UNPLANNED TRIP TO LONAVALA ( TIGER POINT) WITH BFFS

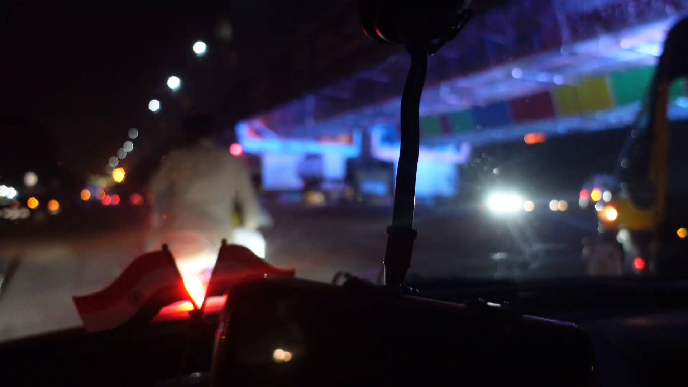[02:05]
आप लोग ये क्या है रे, लाइट वीट चल रहा किधर? लाइट वीट देखना सामने, नवी मुंबई, नवी मुंबई, वाशी ब्रिज है ये, वाशी सेक्टर 17
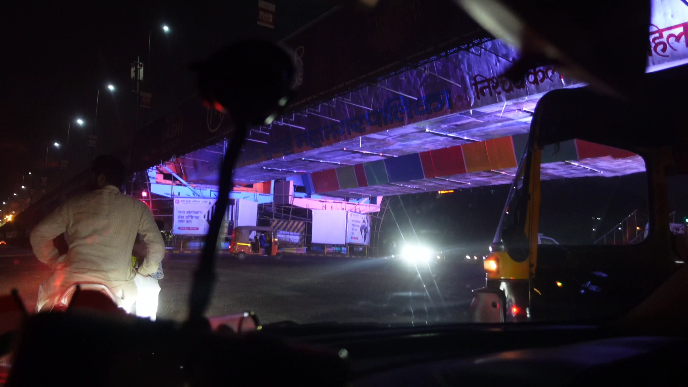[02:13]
17 नंबर।
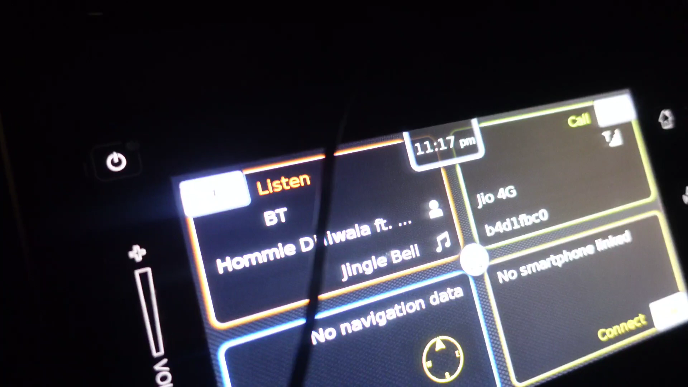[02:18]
11:30 बजे रात को मुंबई 17 भाई, वाशी में ना, वाशी है।
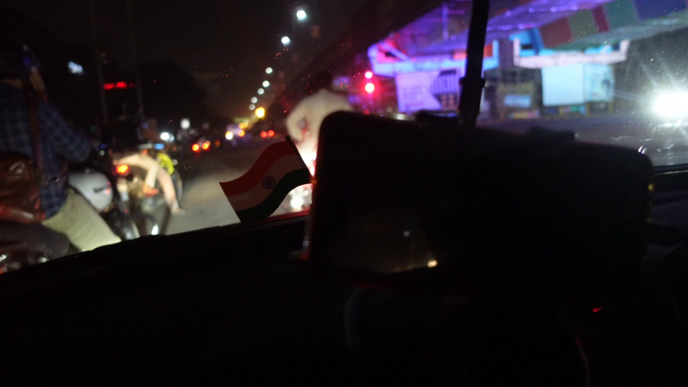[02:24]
निकल गए हम लोग टाइगर पॉइंट के लिए। मैं अपने सब्सक्राइबर को बता रहा हूँ, समझा? तेरे को पूछा गया?
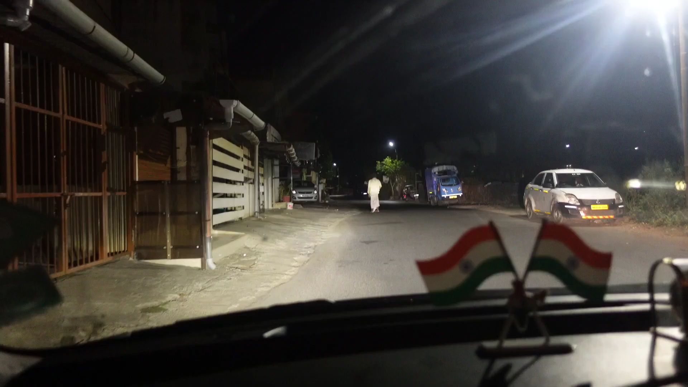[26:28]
फुटे की बात कर रहे थे, पता नहीं कौन है ये कैसा रुका हुआ है।
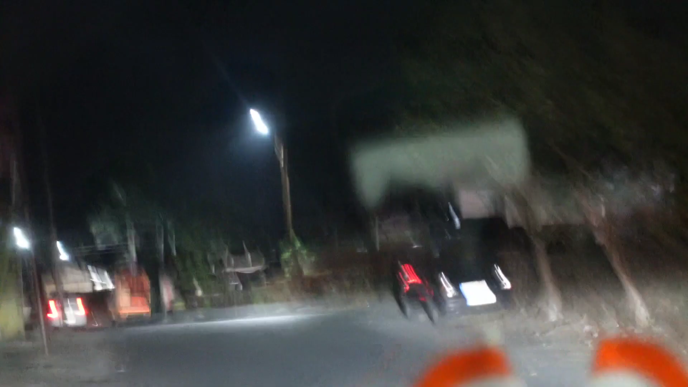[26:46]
सोचो रात के अंधेरे में 3 बजे के आसपास, 3 बजे ये अचानक से दिख गया था गाड़ी के सामने, गाड़ी के सामने।
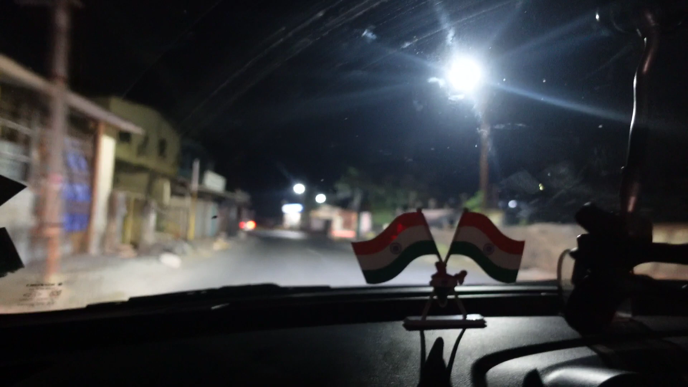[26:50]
मेरे को तो अभी देख के इसको लगा, और कितना लंबा लग रहा था ये, लंबा नहीं लग रहा था तुम लोग को?